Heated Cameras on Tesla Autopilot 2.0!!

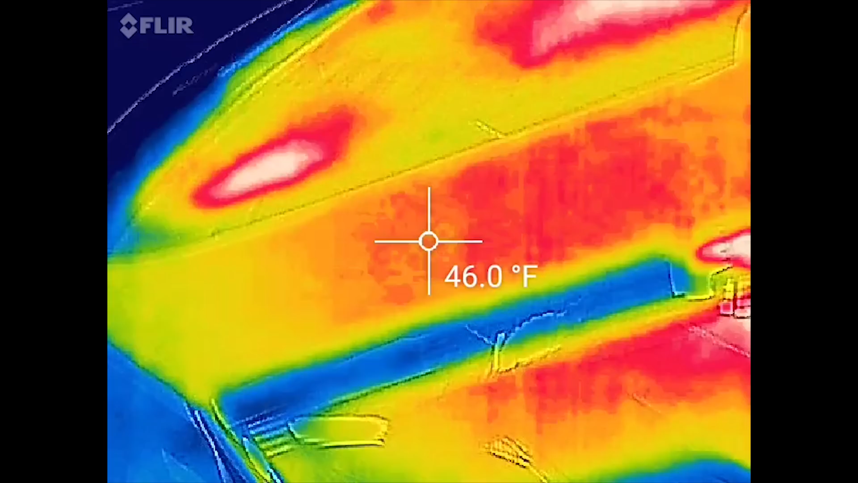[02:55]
On screen: spot 46.0°F
three main cameras up there and those are producing heat 55
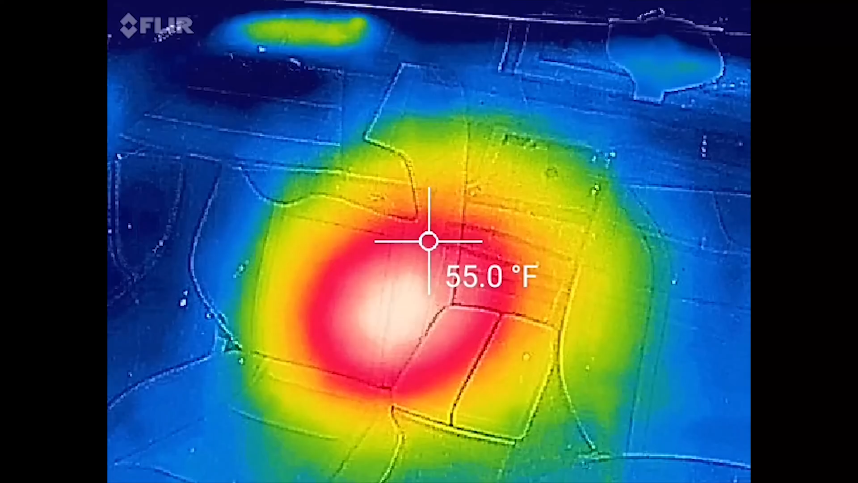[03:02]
On screen: spot 55.0°F
or so and then about
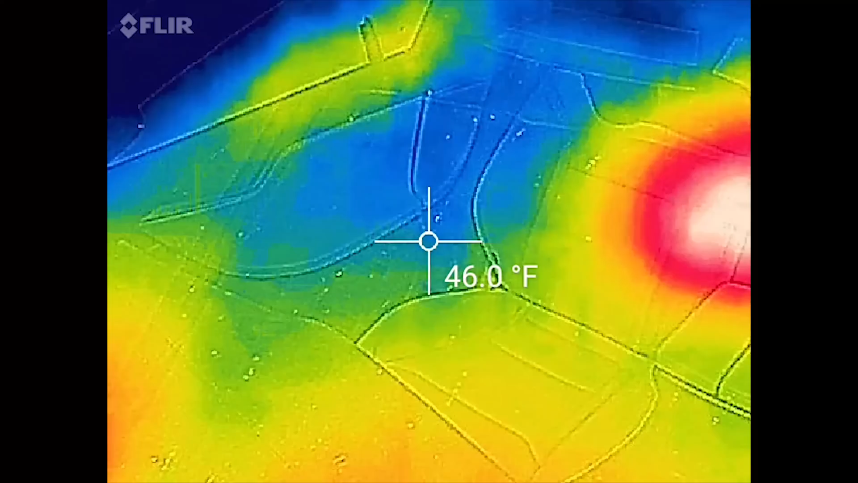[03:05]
On screen: spot 46.0°F
45 elsewhere so yeah about 10 degrees hotter there it was a pretty short drive but
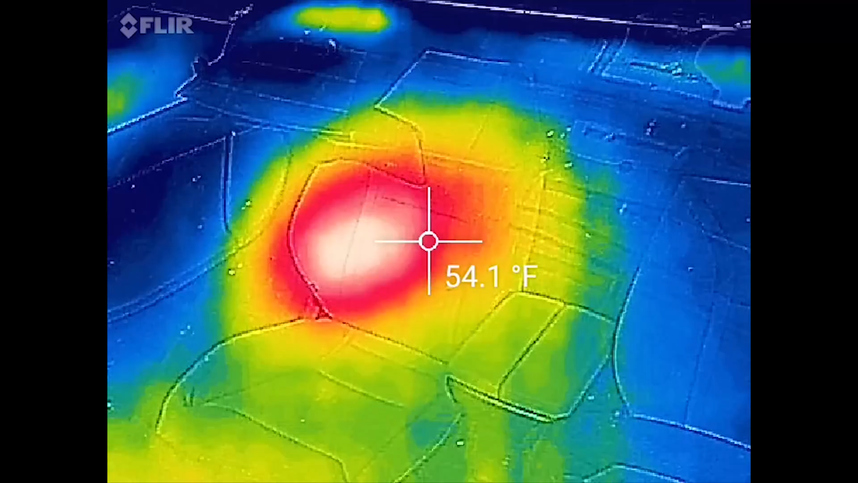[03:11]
On screen: spot 54.1°F
I would have expected to see it heat up anyway just because obviously cameras will get hot when using them but it's good to see they're heated up only one I'm kind of concerned with oh
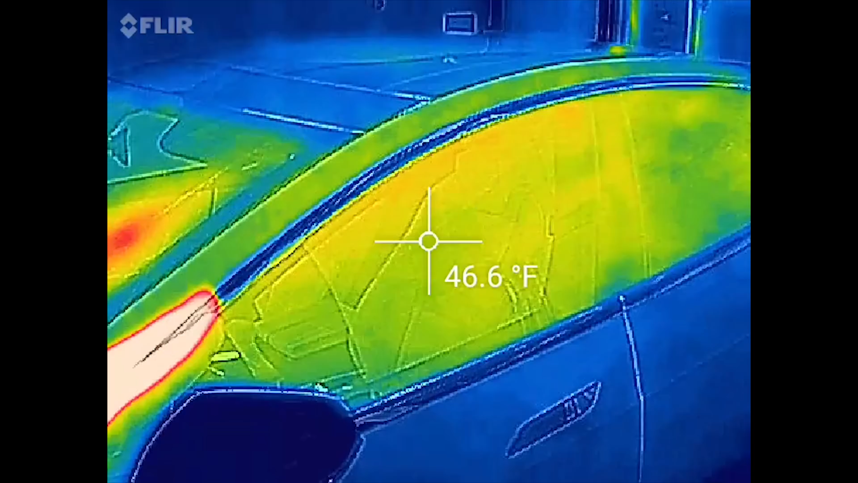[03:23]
On screen: spot 46.6°F
there's my finger is the side one right here on the b-pillar because there was
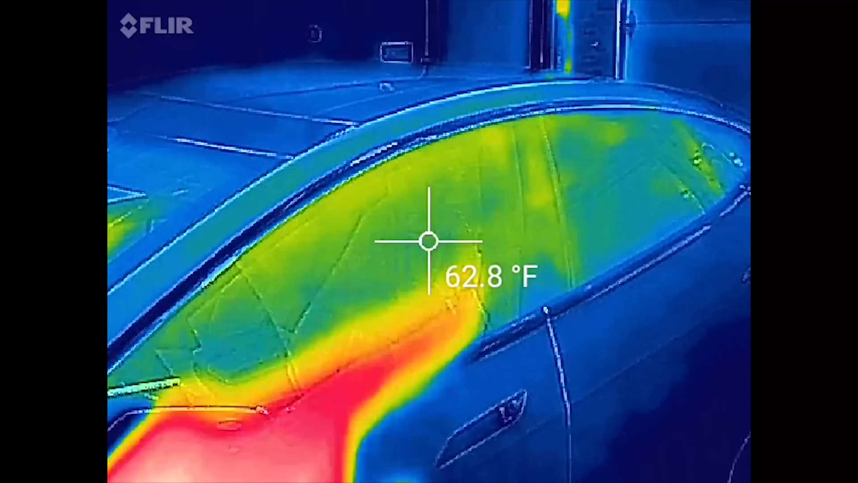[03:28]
On screen: spot 62.8°F
no heat put on that although I think snow would
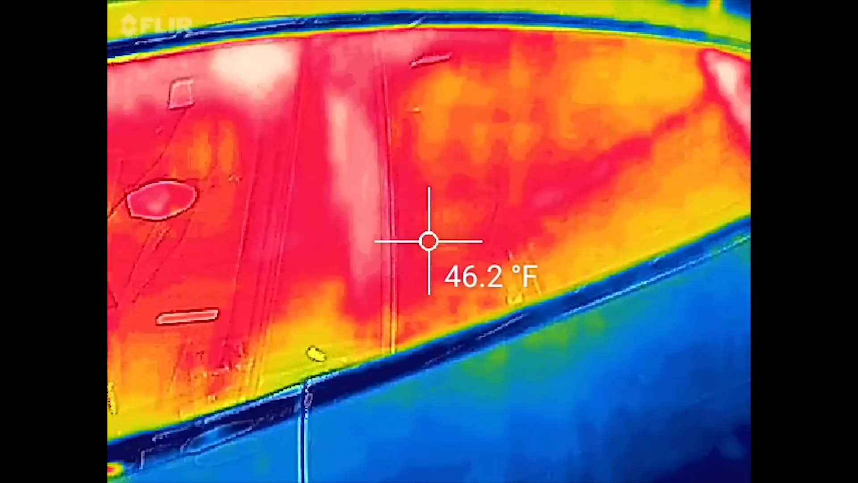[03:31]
On screen: spot 46.2°F
necessarily accrue right there like it would in the other locations okay so here we are in my autopilot 1.0
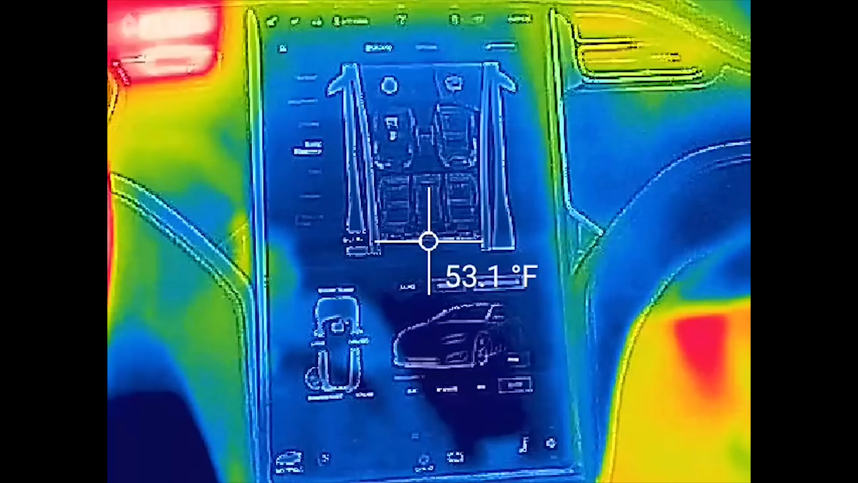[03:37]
On screen: spot 53.1°F
car just want to check out this heated steering wheel and there you can kind of see all the filaments inside
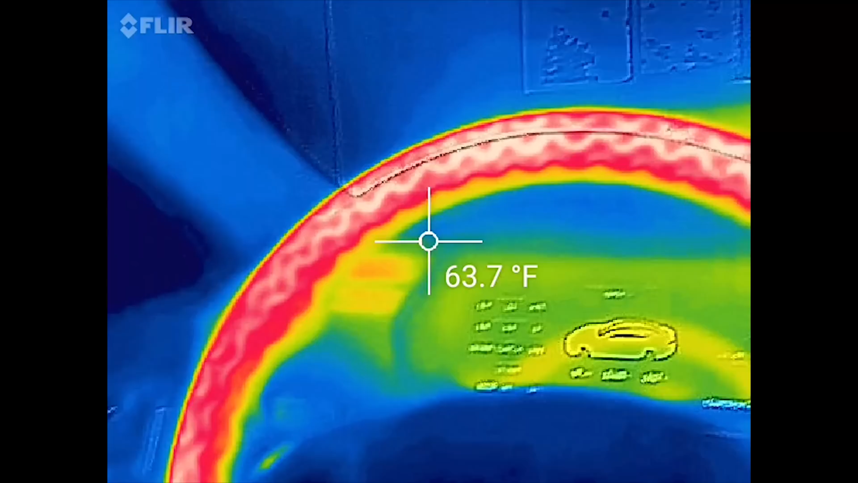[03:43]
On screen: spot 63.7°F
of it that are heating I've had my car on for
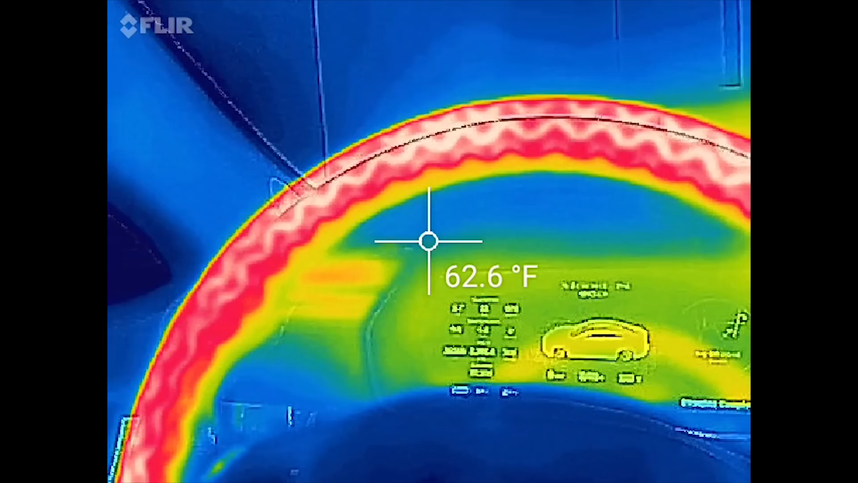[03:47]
On screen: spot 62.6°F
five minutes and David has had his car on for five minutes in his autopilot 2.0 so let's go ahead and compare
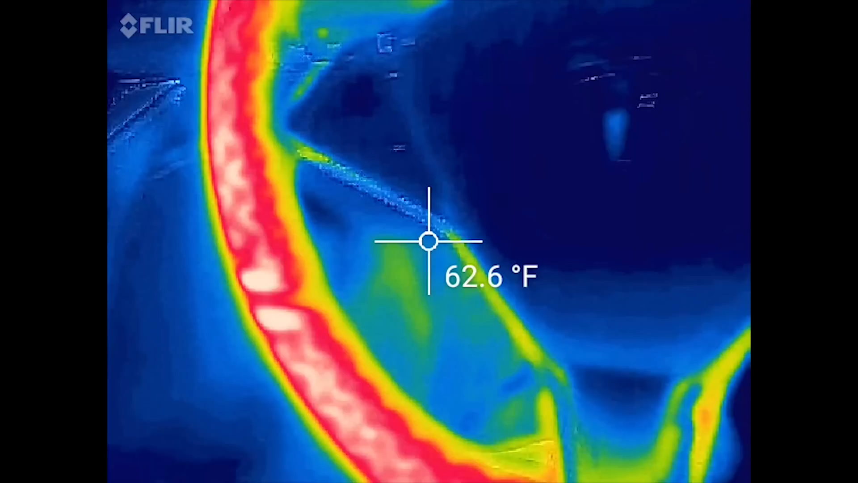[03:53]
On screen: spot 62.6°F
the two here's what it currently looks like you can see garages is roughly 54 in the cold spot
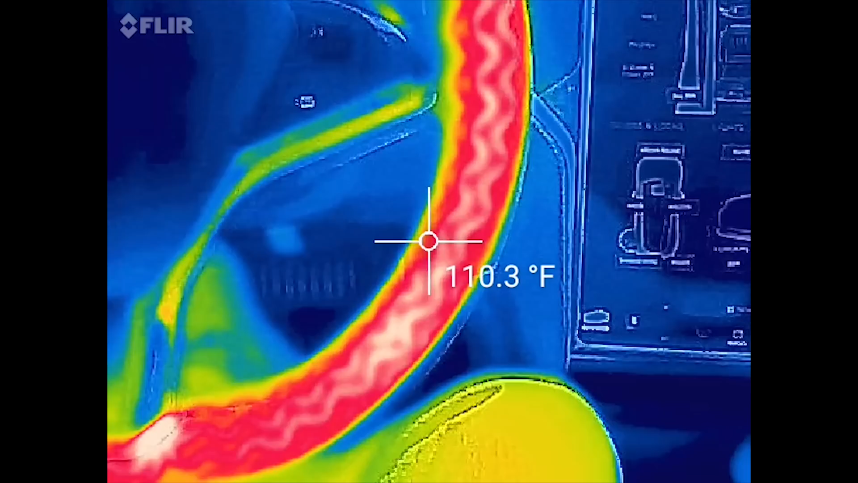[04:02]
On screen: spot 110.3°F
and the wheel is up to 120 in some spots let's see
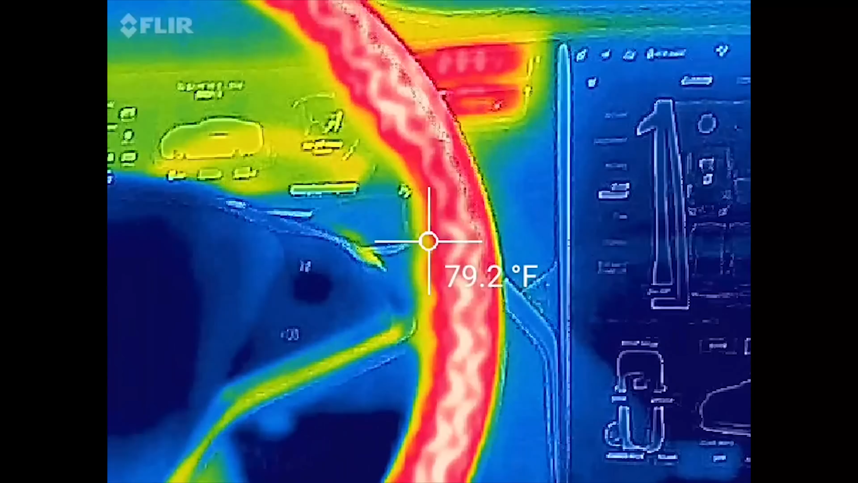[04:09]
On screen: spot 79.2°F
110 120
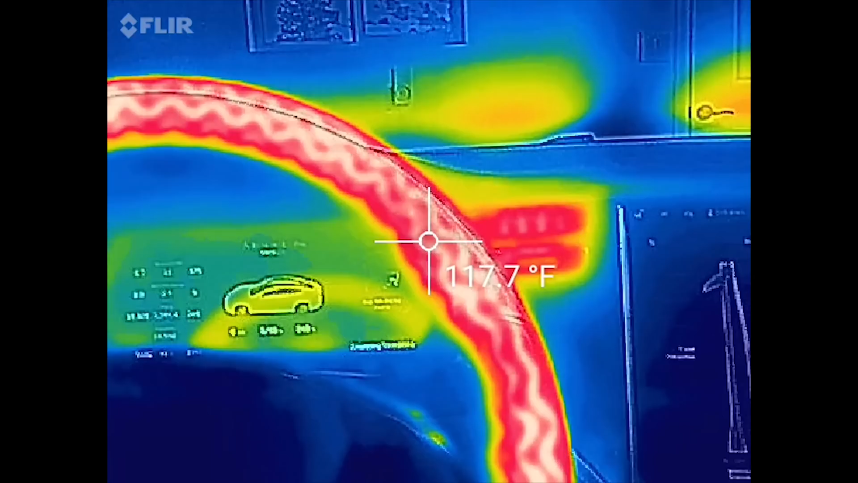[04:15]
On screen: spot 117.7°F
so I'd say it's 110 to 120 is a safe bet
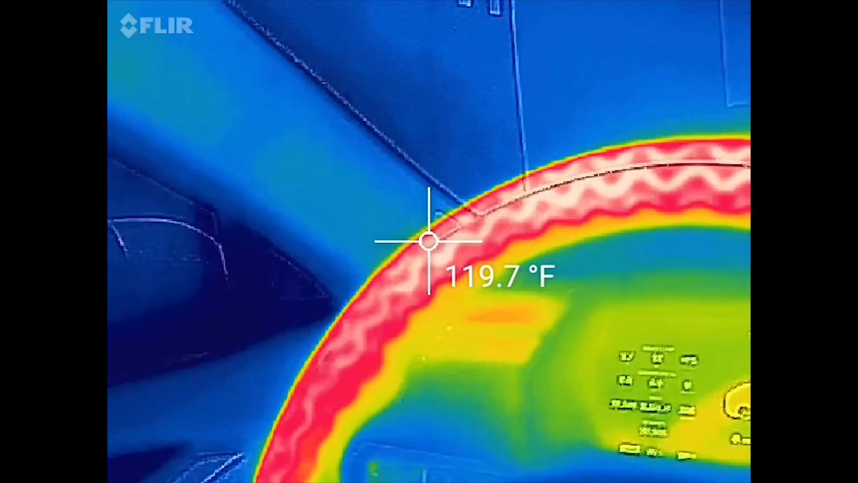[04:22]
On screen: spot 119.7°F
so there you can see that and then let's
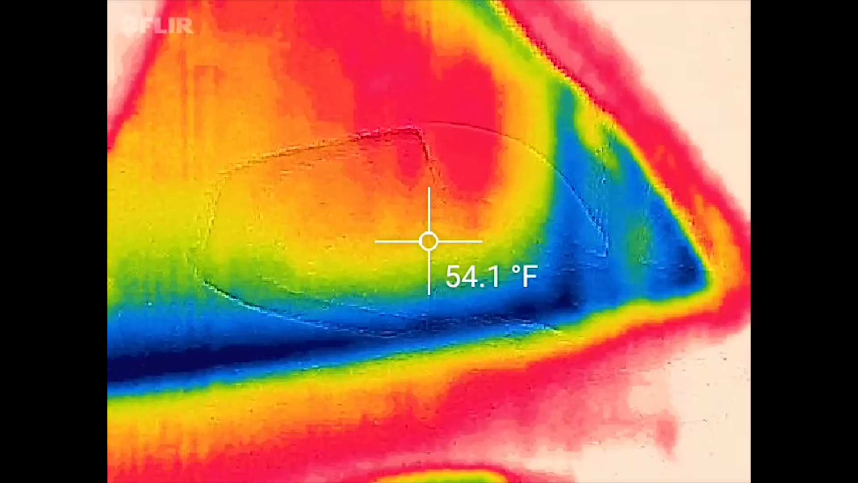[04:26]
On screen: spot 54.1°F
go ahead and go out and check out the mirrors and windshield wiper blades
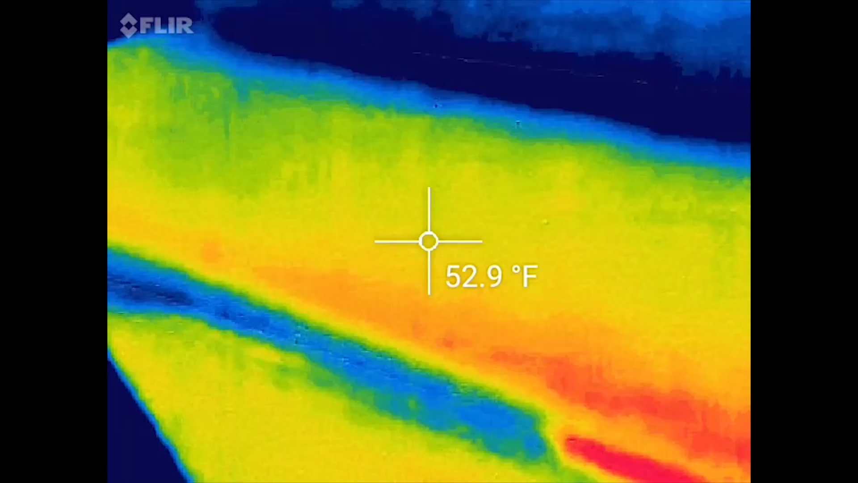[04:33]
On screen: spot 52.9°F
okay so there are my side mirrors you can see they're about
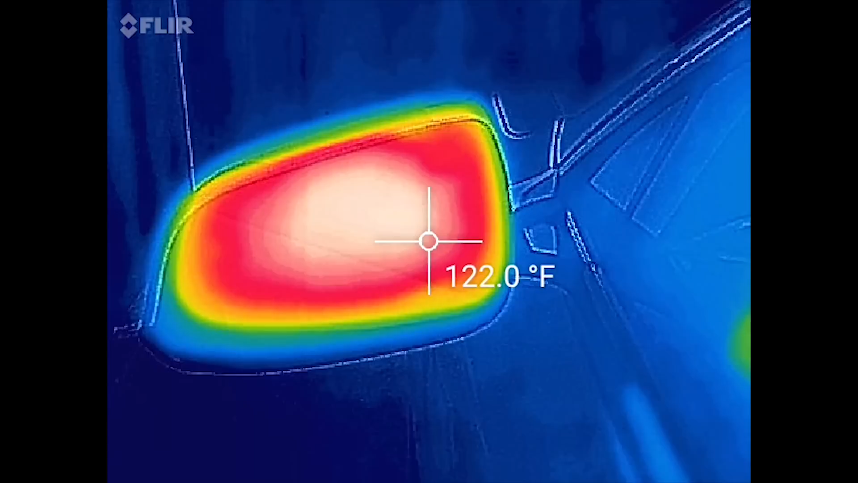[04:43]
On screen: spot 122.0°F
mid 90s to about one almost 130